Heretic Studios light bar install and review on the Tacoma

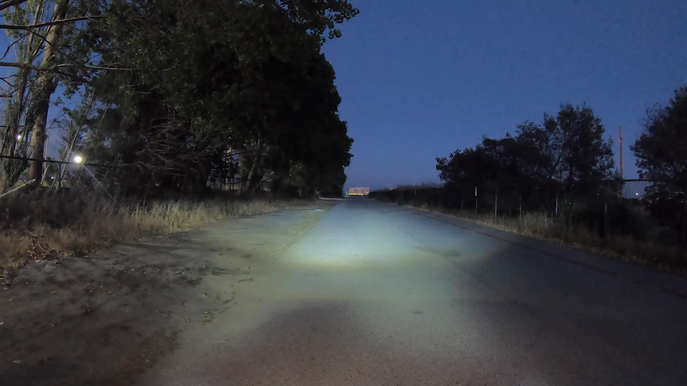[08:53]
Okay. So we're testing out our headlights and you can see they don't really start to illuminate until about 30 feet in front of the truck. Now the 20, once I flip it on, will fill that gap. And now you can see how much of a difference it really provides. Not to mention this light really goes all the way to the end of the street and it's really crystal clear. All right, guys, that's a wrap on our install for the 20 inch Heretic floodlight on the front of this truck.